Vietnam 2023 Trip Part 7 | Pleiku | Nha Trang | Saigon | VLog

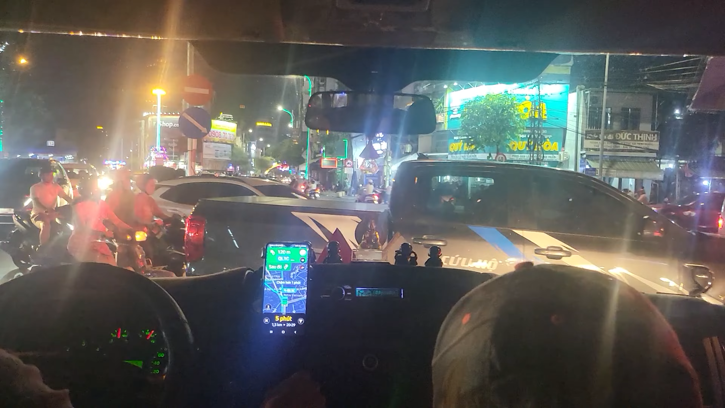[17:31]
but check out this traffic. So to get into this traffic circle, you just kind of go real slow, which is what I've noticed with all of traffic and lights.